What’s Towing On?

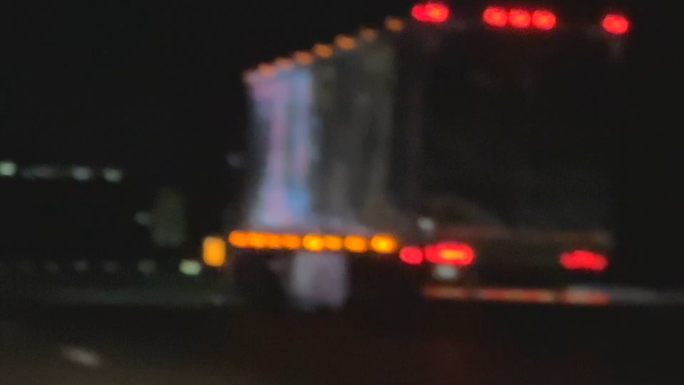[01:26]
The truck coming along The length of the truck came along A truck coming along There's a huge gap there The truck coming along The truck coming along The truck coming along It's a big hit